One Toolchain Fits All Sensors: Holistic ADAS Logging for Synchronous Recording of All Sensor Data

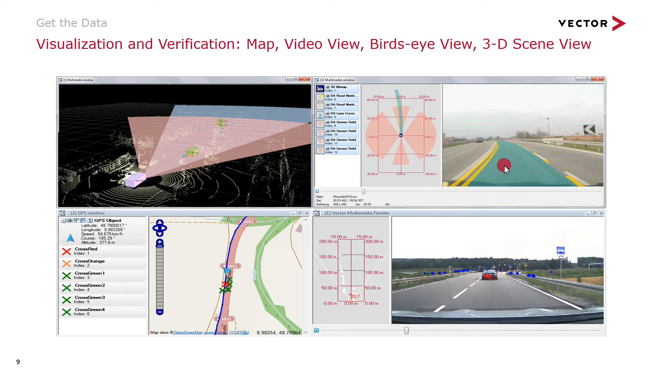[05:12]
So, just set up your complete toolchain in your vehicle and you can see on the windows in Canopy that everything is up and running. Okay, let's talk about a little bit the ADOS logging hardware.